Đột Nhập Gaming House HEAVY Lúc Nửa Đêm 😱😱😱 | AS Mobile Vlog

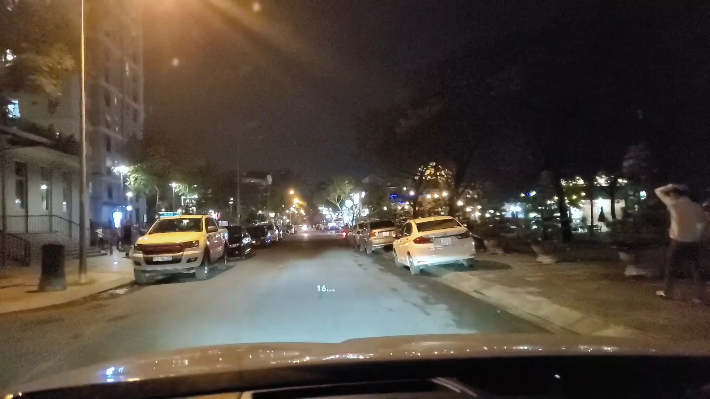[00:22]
Nhà mình ở chung cư nên là phải đánh xe ra khỏi chung cư đã. Thì trong chung cư này á, trẻ em trẻ nhỏ chơi buổi tối rất là nhiều nên là mình phải chạy chậm chậm.
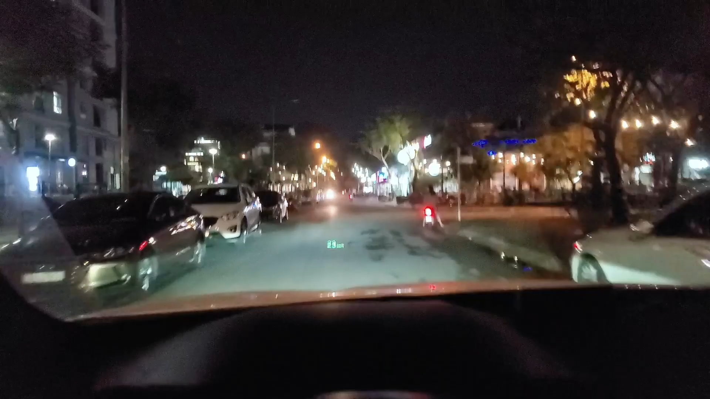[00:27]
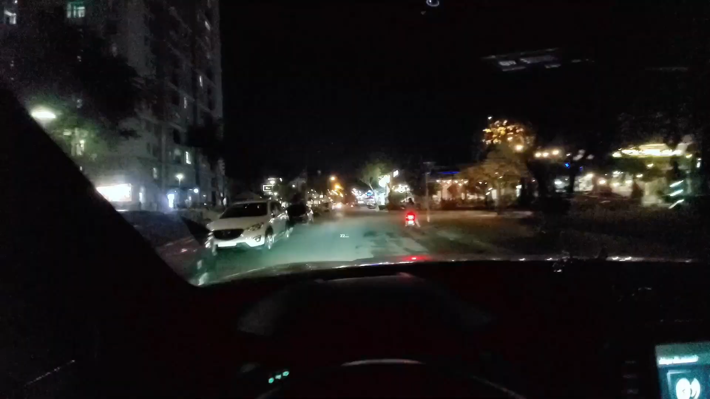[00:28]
Khu vực xung quanh nhà mình rất là nhiều quán ăn, nhưng mà mình lại không thích ăn ở mấy quán này cho lắm,
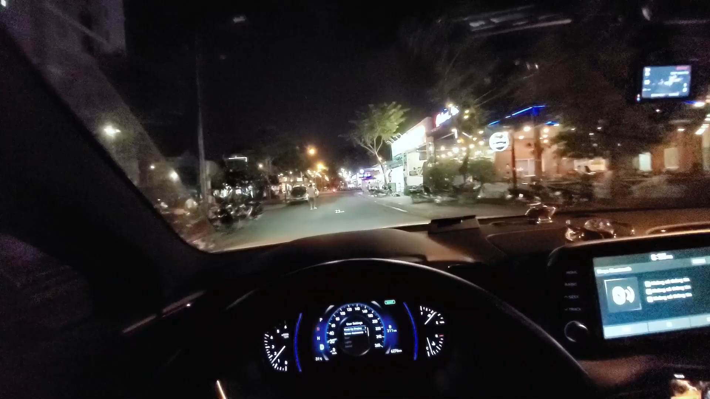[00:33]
tại vì đồ ăn chẳng ngon xíu nào hết. Đi một đoạn thì đã ra được đường chính rồi nè mọi người. Thì hôm nay là ngày 2 tháng 9, mọi người đi chơi rất là nhiều, đường khá là đông và tấp nập.
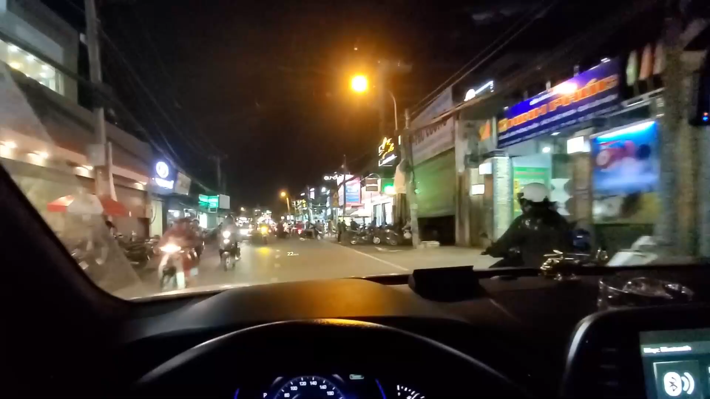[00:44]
Thường ngày thì mình qua công ty vào buổi sáng, nhưng mà hôm nay quyết định là ra đường vào buổi tối, nên là nhìn đường xá nó cũng hơi lạ lùng cho lắm.
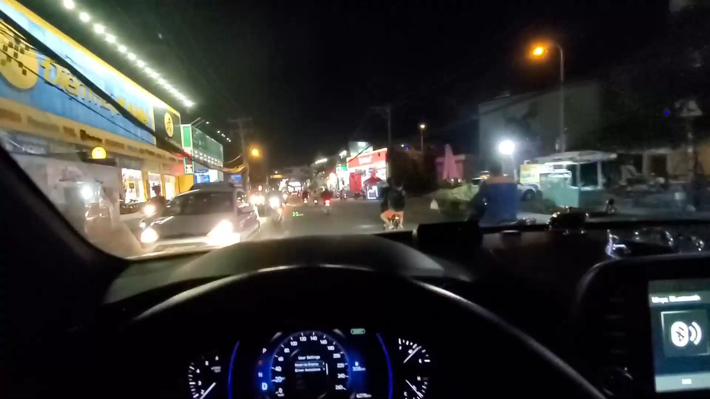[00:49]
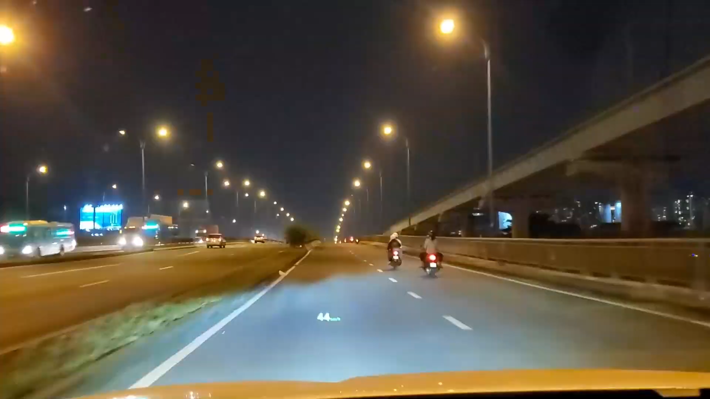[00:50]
Qua khỏi cái cầu này là sắp tới công ty rồi, nhìn từ xa có mấy tòa nhà chọc trời ở Sài Gòn, làm mình liên tưởng là mình đang ở thành phố Hồ Chí Minh không à? Wait a minute. Thì mình đang ở Sài Gòn, thành phố Hồ Chí Minh mà.